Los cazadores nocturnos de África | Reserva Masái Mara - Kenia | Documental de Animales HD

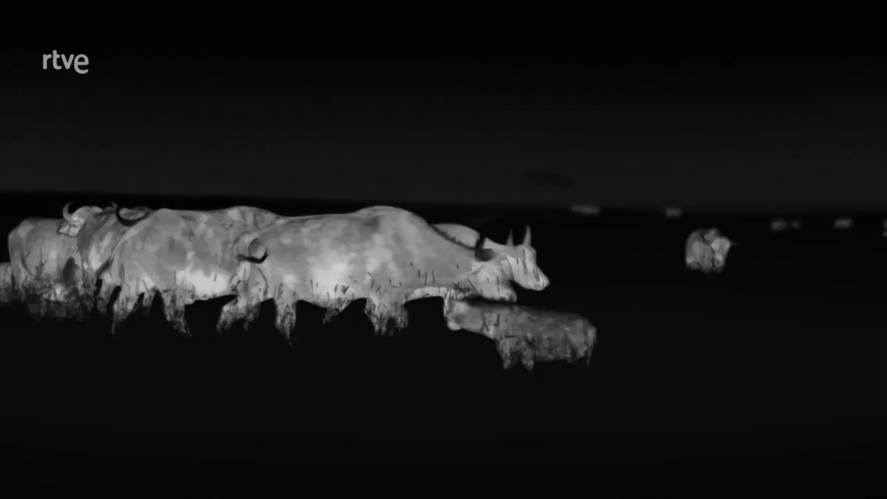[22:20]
Si son alcanzadas en la oscuridad las hienas podrían morir pisoteadas o corneadas. Y las leonas podrían correr la misma suerte.
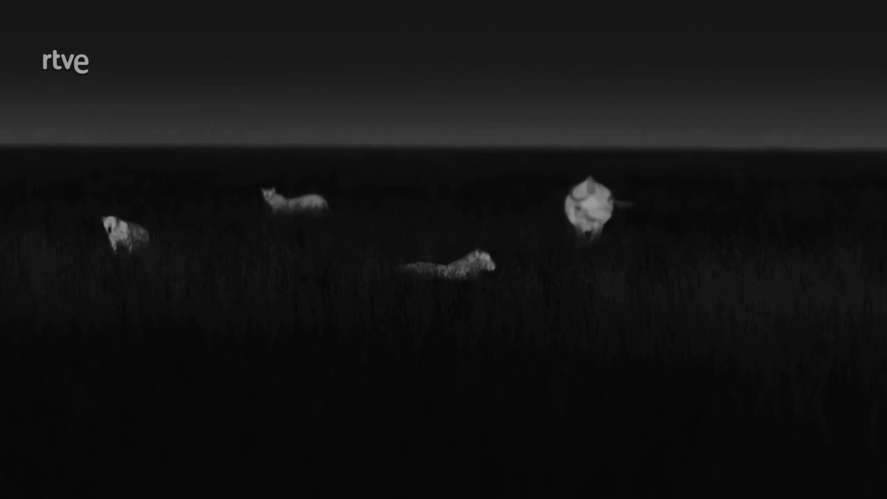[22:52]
Cada vez hay más defensores dispuestos a todo. El ternero es protegido por varios adultos mientras el resto corta el paso a las atacantes.
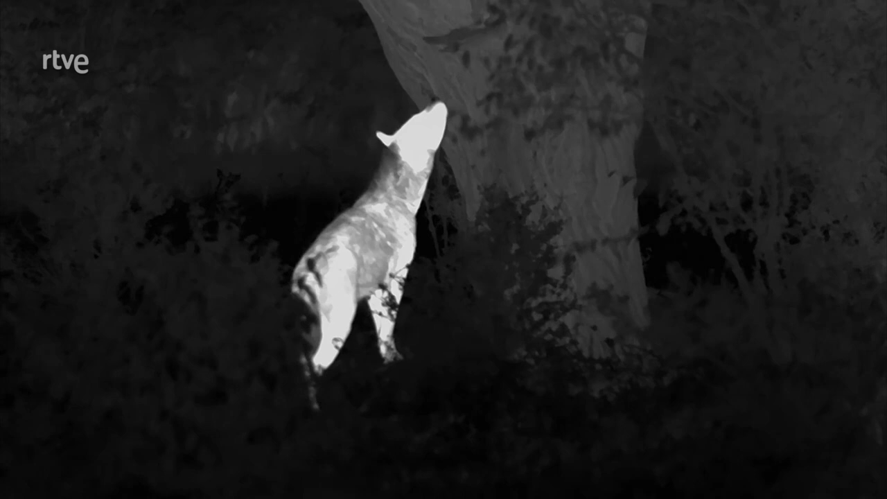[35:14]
El olor de la presa ha atraído a las hienas.
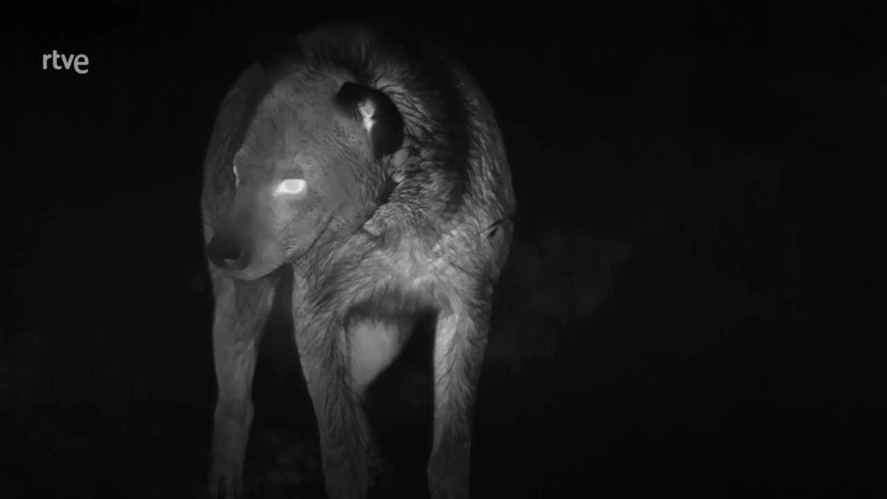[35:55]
lluvia y la tierra está húmeda y fría.
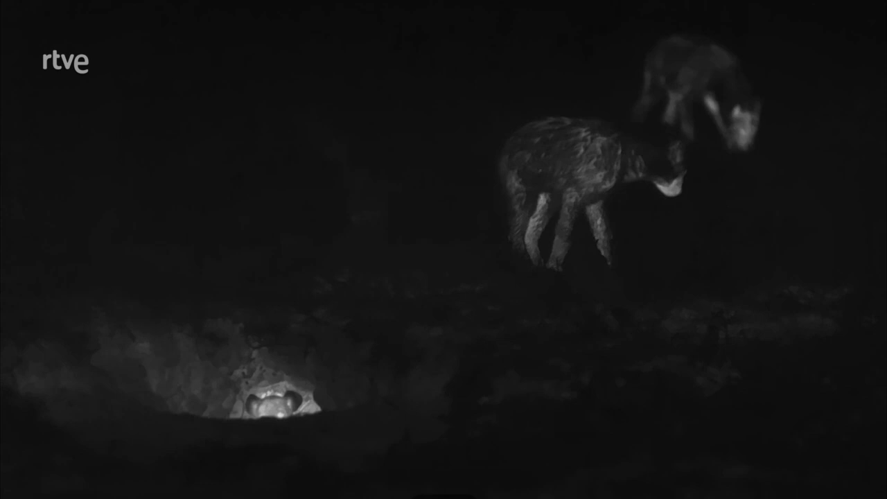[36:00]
Solo la entrada de la cueva brilla un poco debido al calor que emiten las crías refugiadas en ella.
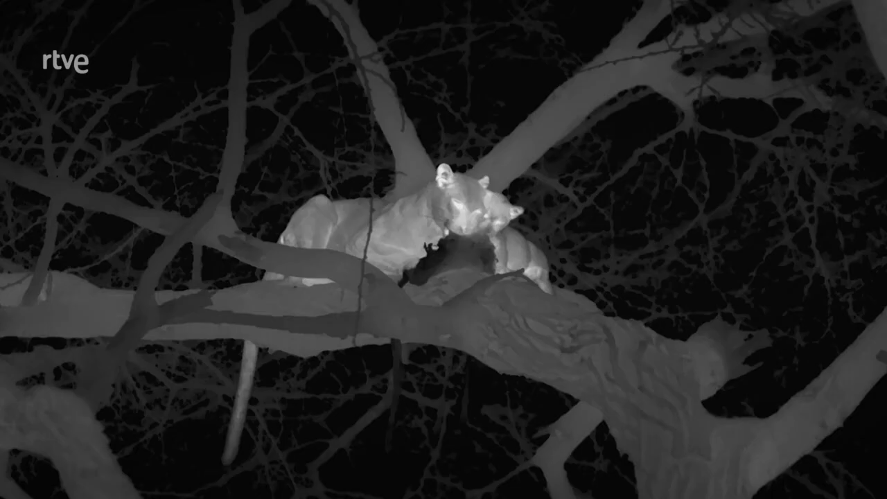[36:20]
Durante su exploración nocturna, muchas perciben el atrayente olor de la carne que siguen devorando la hembra y su cachorro.
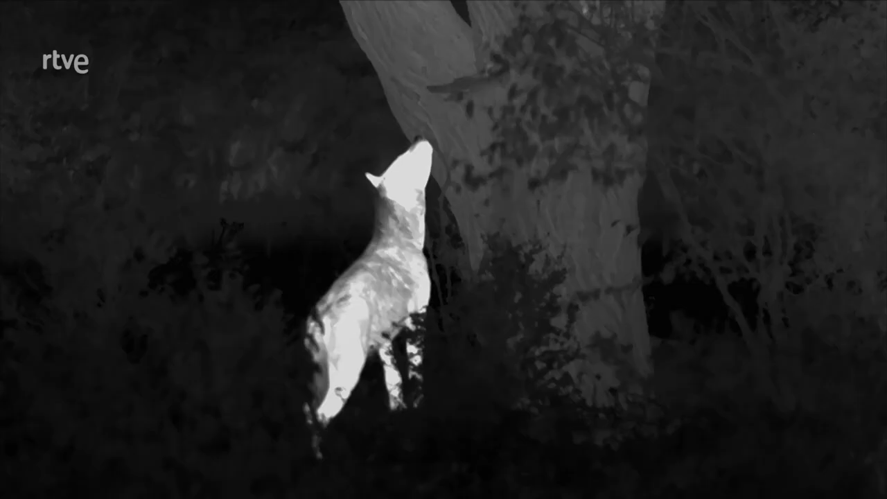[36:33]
Pero cuando ven que es inaccesible, todas terminan marchándose.
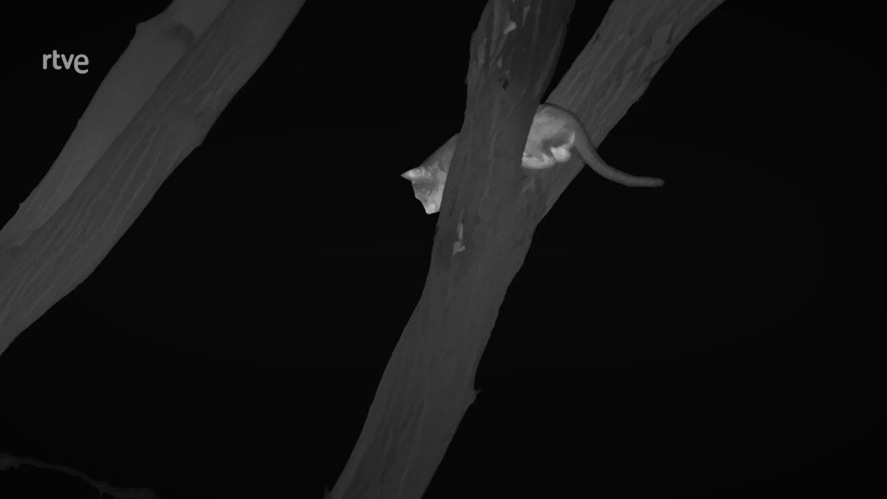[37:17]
La madre recoge su preciado trofeo tras asegurarse de que no hay hienas en las cercanías y elige un tronco más seguro para evitar otro accidente doméstico.
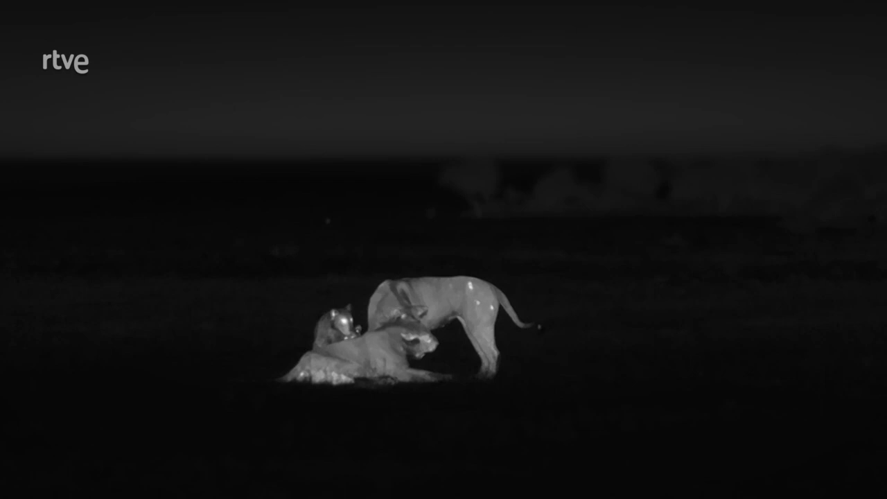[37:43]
Las dos leonas que tuvieron que retroceder ante los búfalos están a punto de iniciar la cacería nocturna.
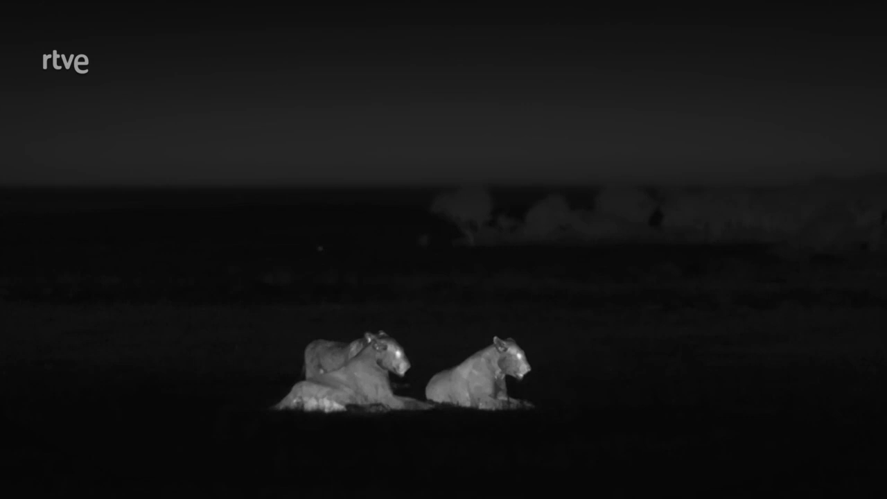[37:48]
Pero los cachorros no tienen sueño y siguen jugando con ellas,
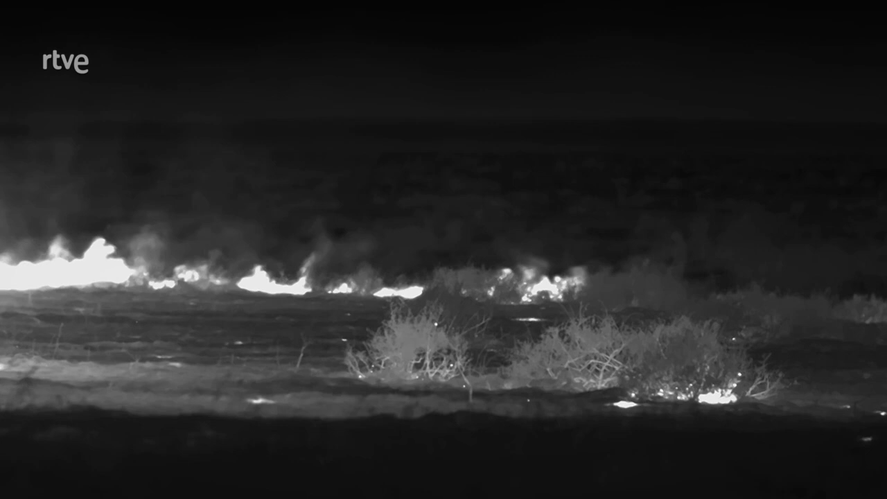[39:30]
Éstas se acercan con la esperanza de encontrar animales pequeños que no hayan podido escapar del fuego, pero esta vez no han tenido suerte.
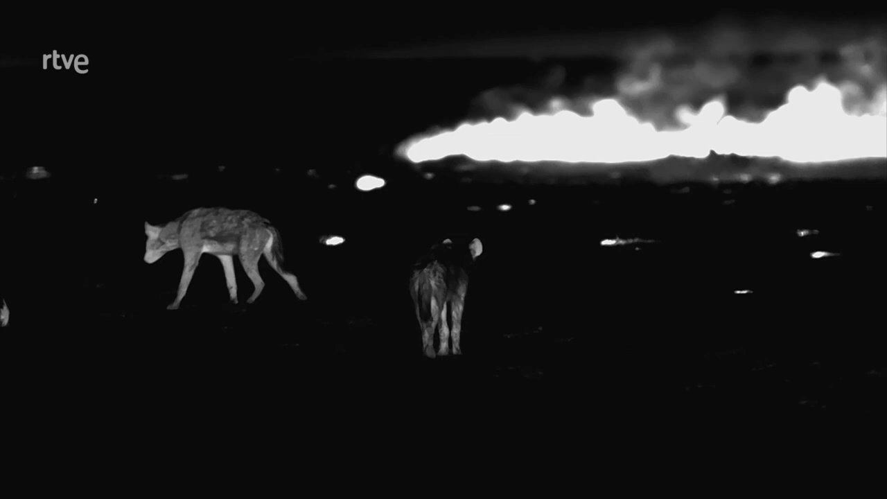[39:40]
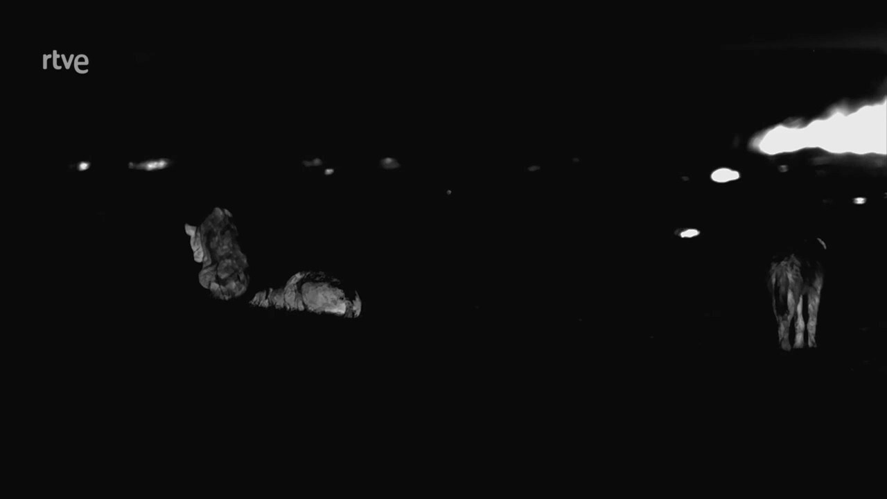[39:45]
Las dos leonas se preparan para su ronda nocturna. Pero ambas fijan su mirada en un brillo lejano.
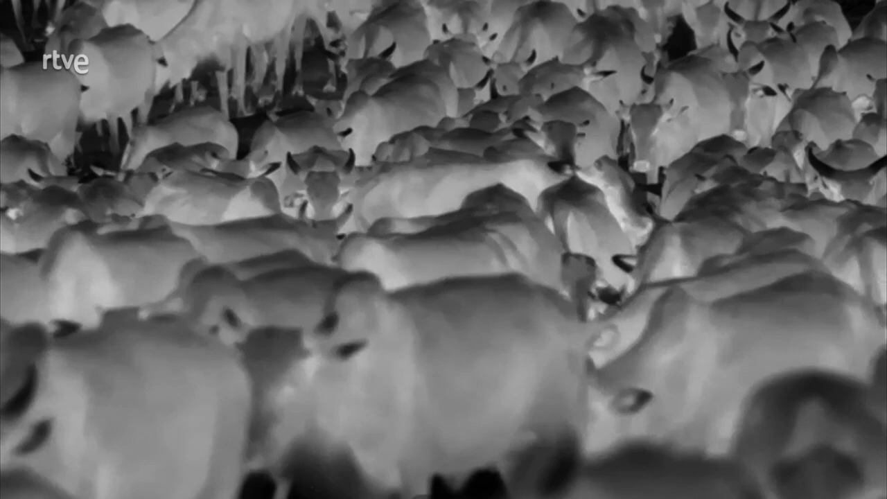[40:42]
La cámara térmica muestra lo que ocurre cada noche en el norte de la reserva. Unas 40.000 reses penetran en el área protegida.
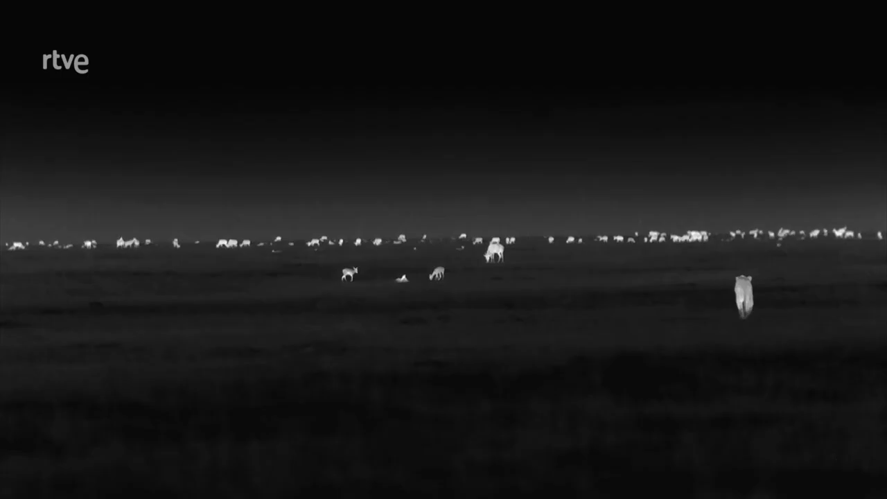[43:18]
Algunos herbívoros se han dispersado. Pero en una noche tan oscura es imposible verlos. Así que las leonas se separan e intentan flanquear al grupo. Pero en la despejada sabana y sin contacto visual entre ellas, es muy complicado coordinar un ataque.
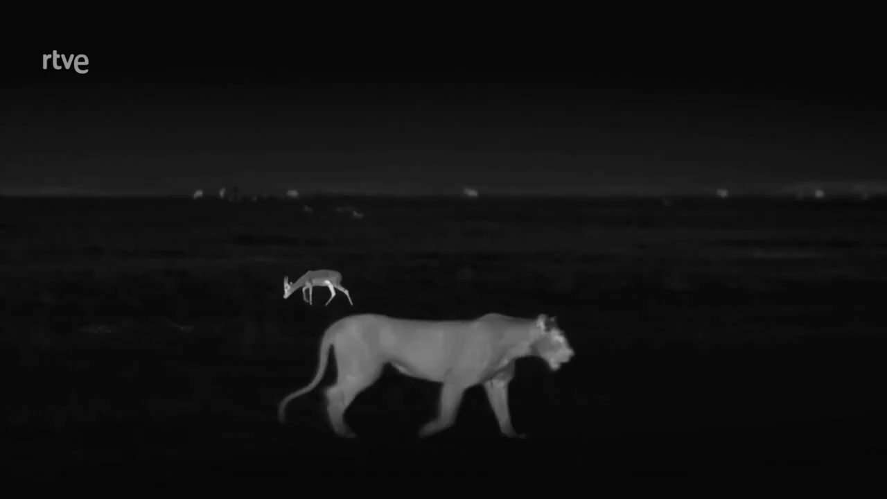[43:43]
Aunque lo intentan varias veces, no consiguen burlar la vigilancia de las atentas gacelas,
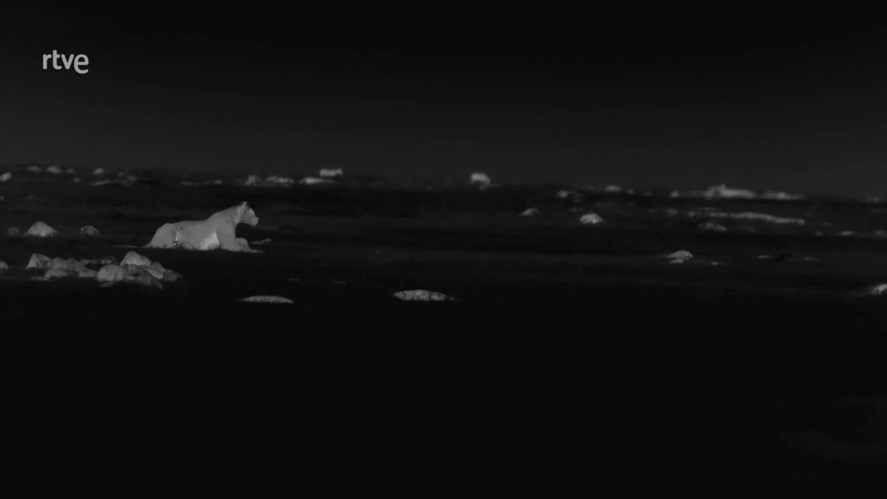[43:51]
cuya excelente visión nocturna es comparable a la de las leonas.
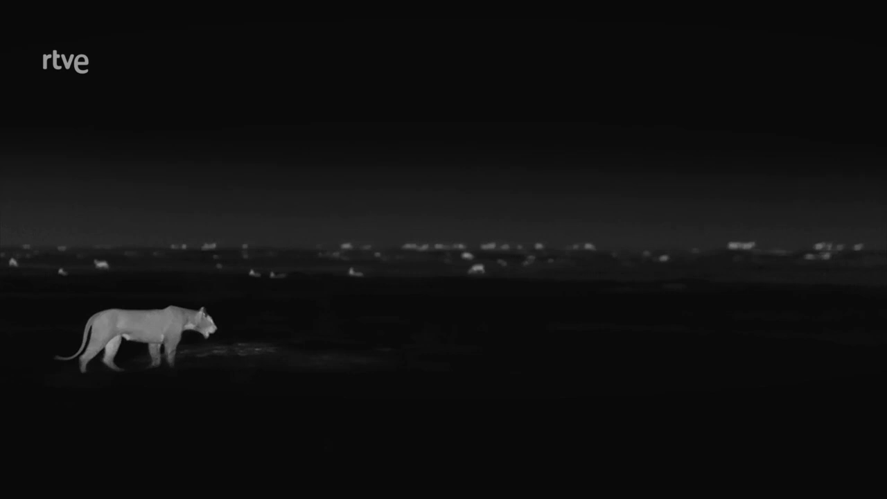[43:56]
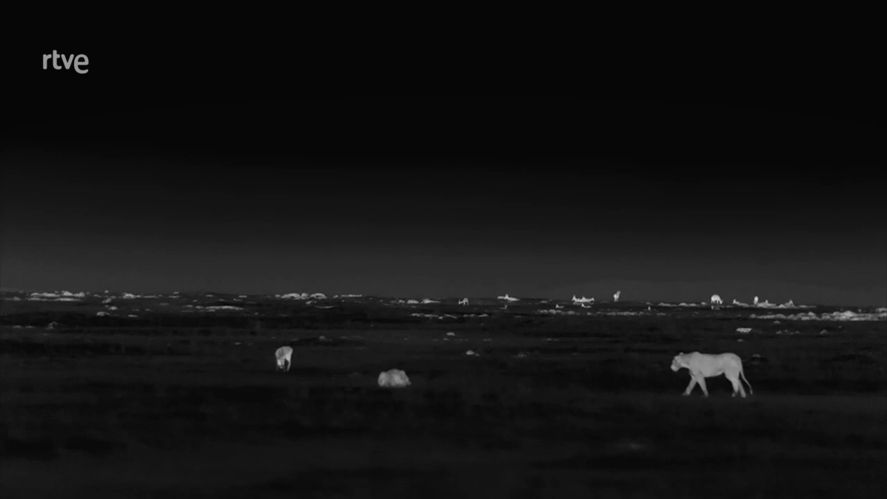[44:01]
Estas se reúnen de nuevo, soñando con que la suerte le sonría más tarde.